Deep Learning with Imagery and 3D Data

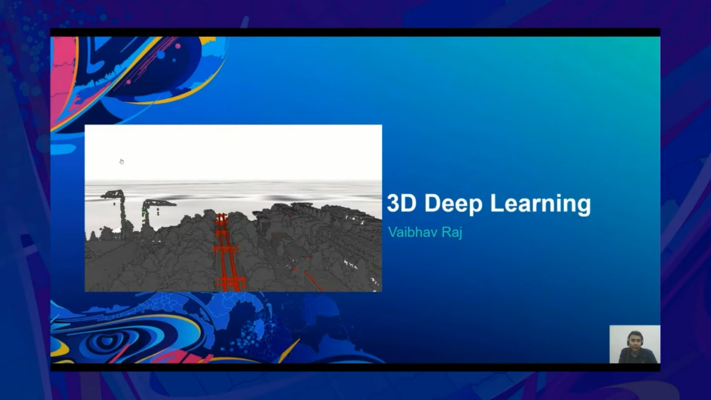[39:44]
In this section, I'll start with the deep learning capabilities available in ArcGIS API for Python for 3D data. And then I'll talk about some use cases.
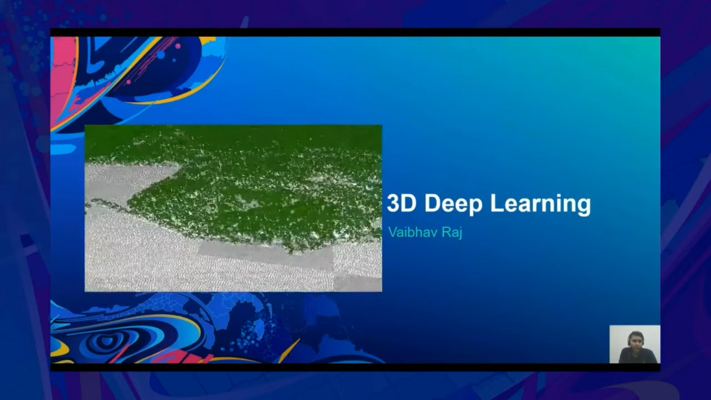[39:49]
And lastly, I'll talk about ready to use models for 3D data.
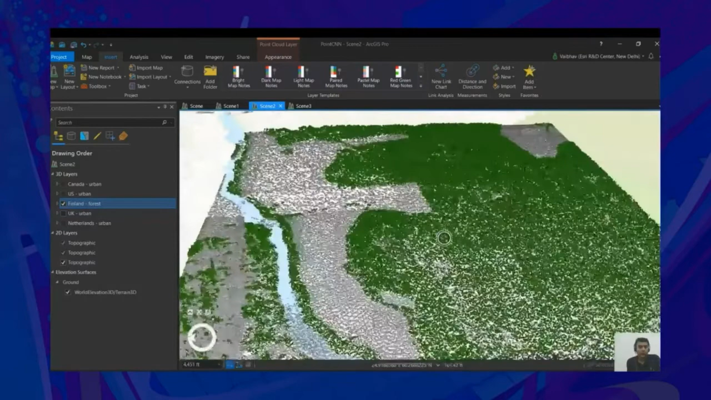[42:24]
We can also train a model for let's say vegetation and everything else.
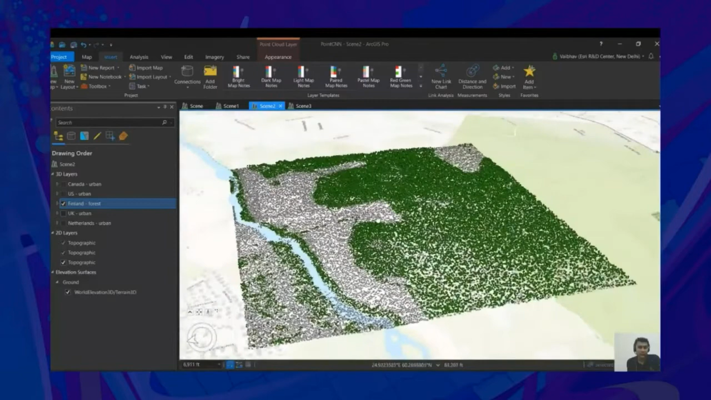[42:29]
So, this is a forest area where the vegetation is in green and the grey is everything else.
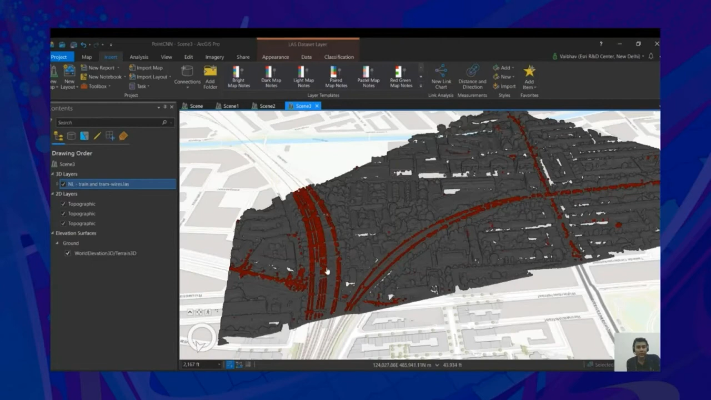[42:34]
Similarly, some unique object of interest can be traffic lights or in this particular case, these are street level tram wires. So, in the center of the street or this set of wires are trained wires.
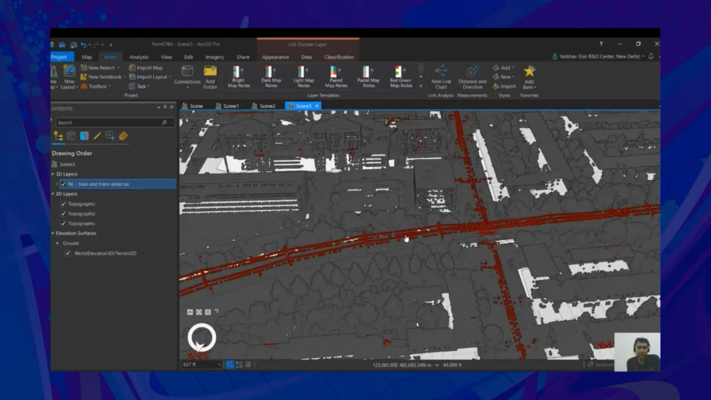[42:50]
So, we can train a PointCN model for these unique object of interest too.